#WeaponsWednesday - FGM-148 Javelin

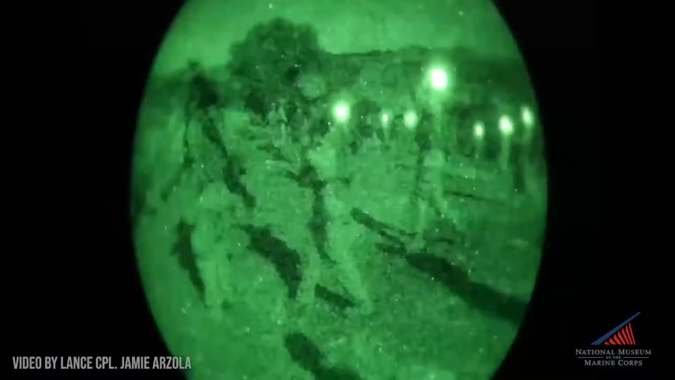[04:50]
because of the infrared system on it.
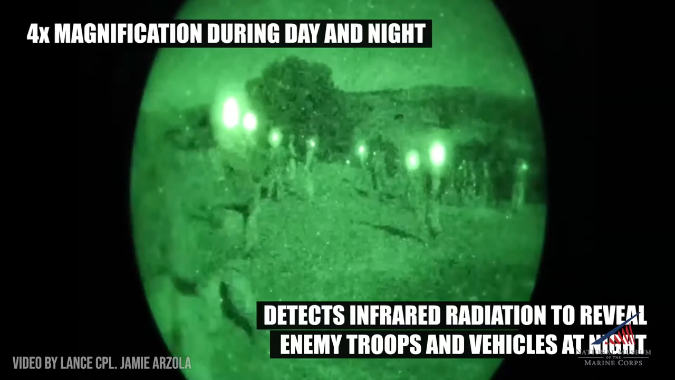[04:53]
So it's got basically an infrared camera here.